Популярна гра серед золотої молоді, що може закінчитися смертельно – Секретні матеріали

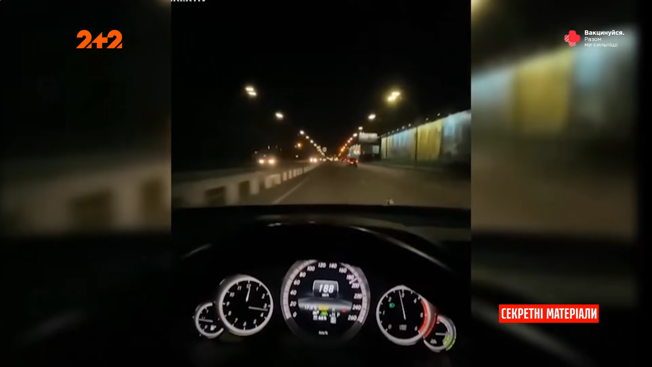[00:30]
Шашки зі смертельним фіналом Це, звісно, не про настільну гру, а про небезпечні гонки по Києву.